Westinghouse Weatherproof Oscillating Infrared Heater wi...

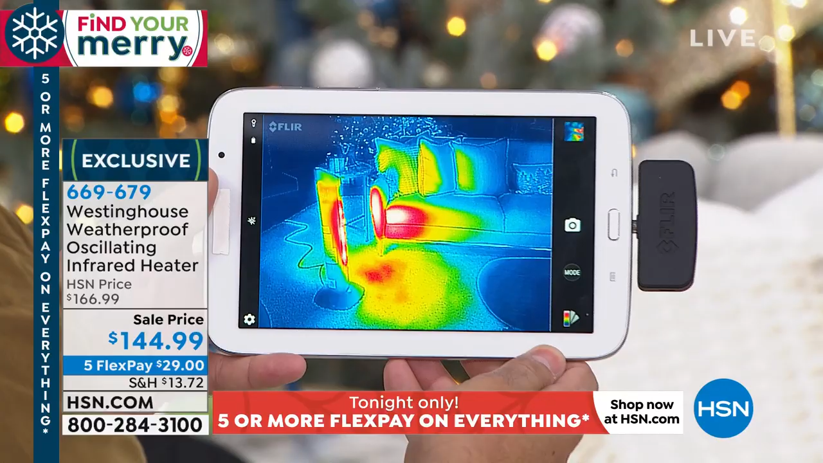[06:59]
That all indicates heat on there. In fact, if I hit the button right here, let's just see. There we go.
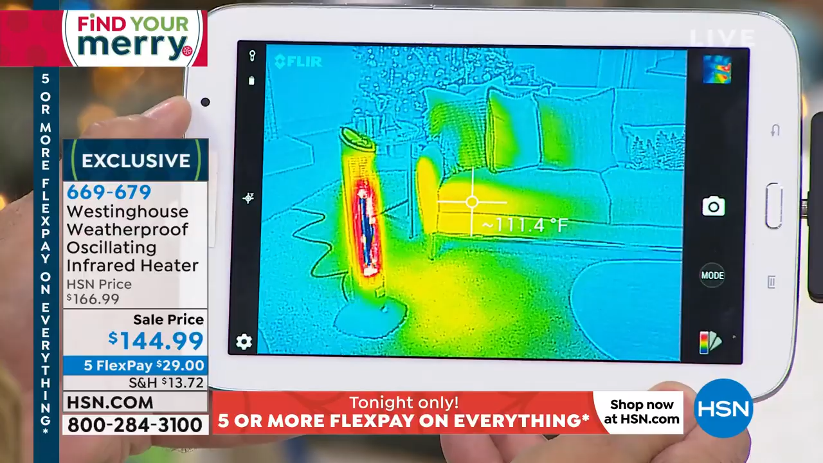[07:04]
On screen: spot 111.4°F
So you can see that piece of the couch right there is like 100 and something degrees. Now, what that means is it's radiating that heat. So if you're sitting there, I'd back it off, you know, if I were sitting in that area, but that's plenty of heat.
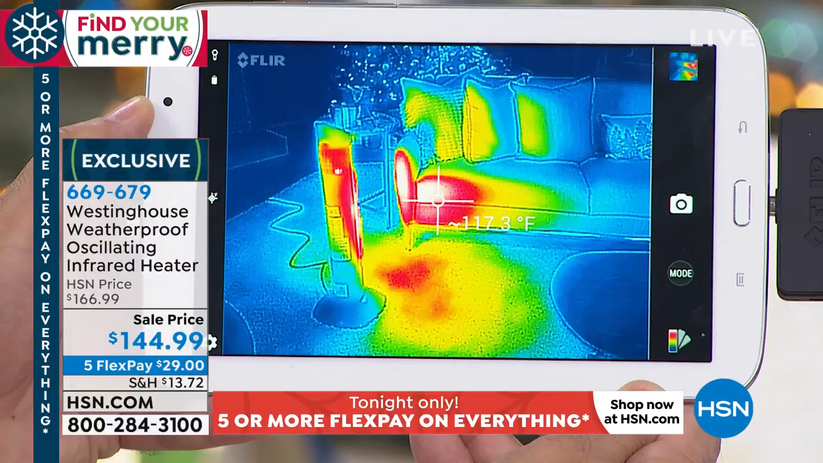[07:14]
On screen: spot 117.3°F
So everybody on that couch is gonna be able to feel that. Because the rest of this room, if I went up here to the Christmas tree, I want you to see this, it drops down to like 70 degrees.
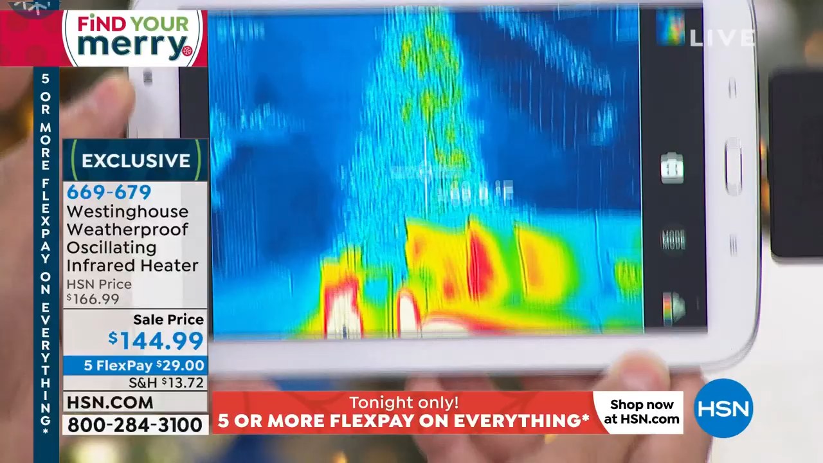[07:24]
Oh yeah, and you know, it's cold in here. And this is the very first airing. Yes.